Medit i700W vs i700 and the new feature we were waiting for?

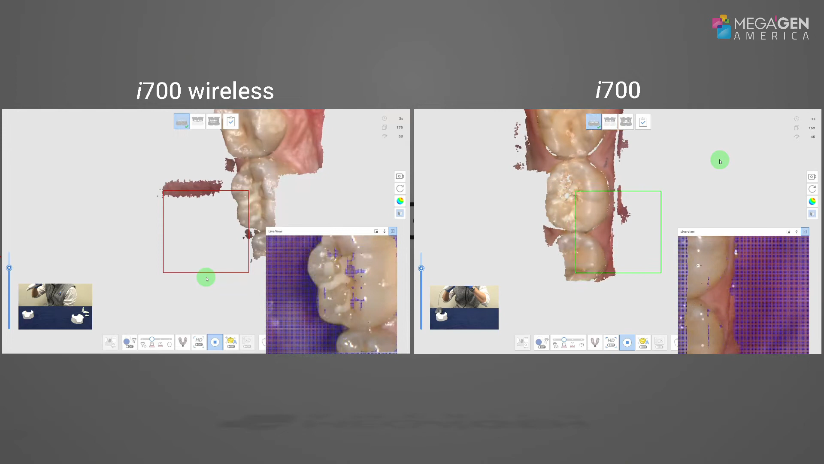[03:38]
Performance-wise, both scanners have the potential to reach 70 FPS.